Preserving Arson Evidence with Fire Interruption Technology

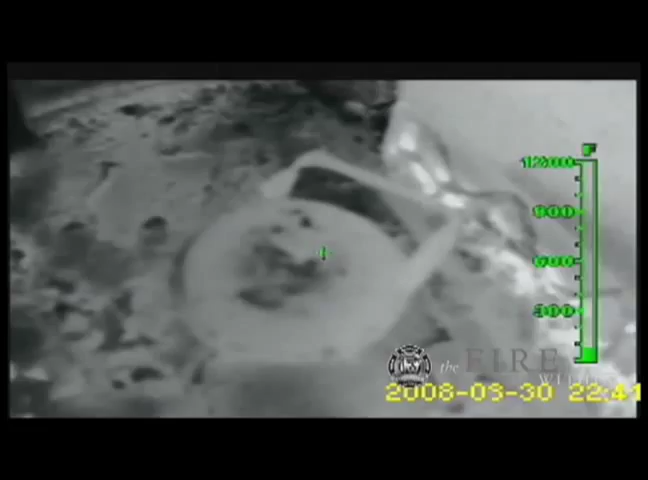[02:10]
I would guess, of the seat of the fire quenched everything. Really as far as attacking the fire, not much to do.
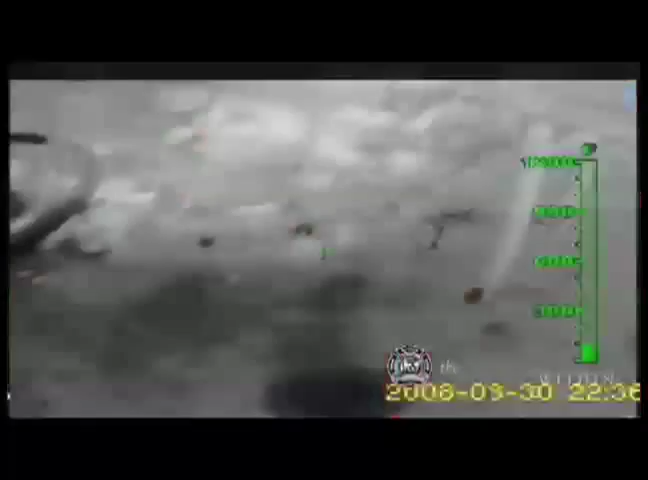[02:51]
Everything was still intact. What we needed to look at was still sitting there.
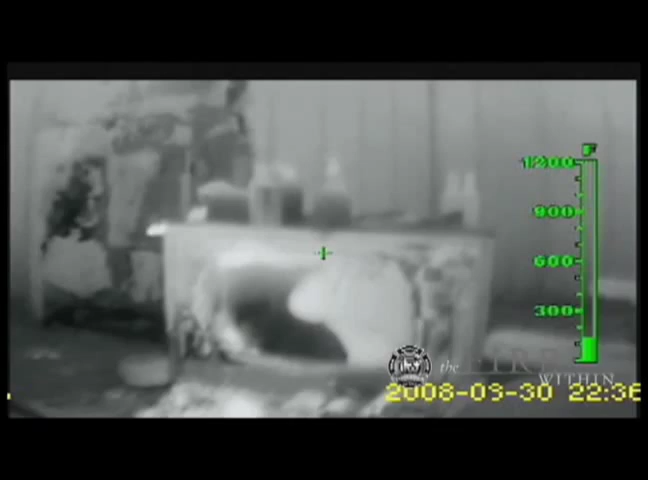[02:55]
You know, the debris, you know, the television set, everything was still in position.
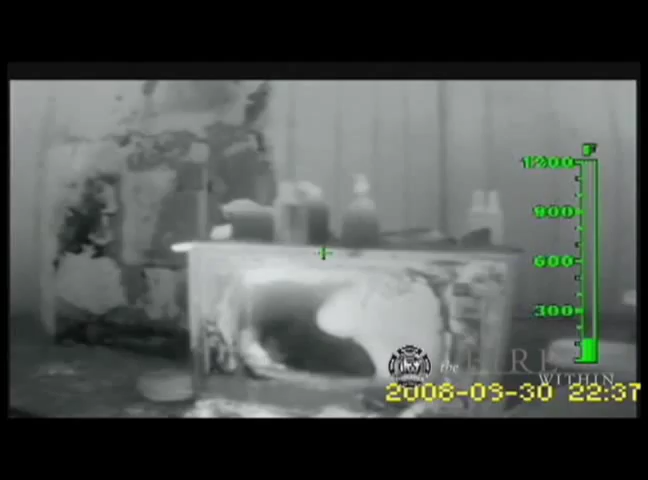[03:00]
We didn't have to find parts and pieces scattered throughout the living room and try and put it all back together. So, yeah, it maintains your scene as an investigator.
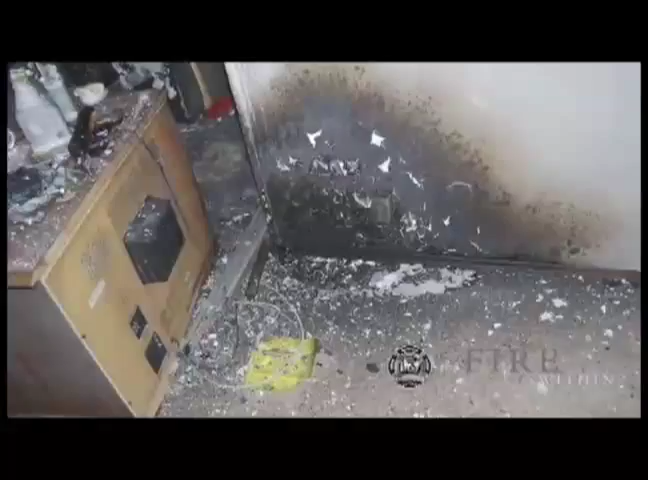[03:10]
It maintains the integrity a whole lot better. Any water that was used by fire crews was used in this immediate vicinity here.
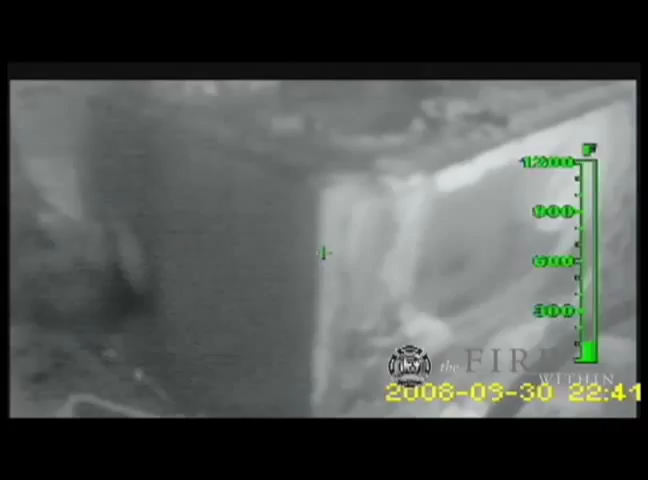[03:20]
We had a large wooden older style television sitting in this vicinity here.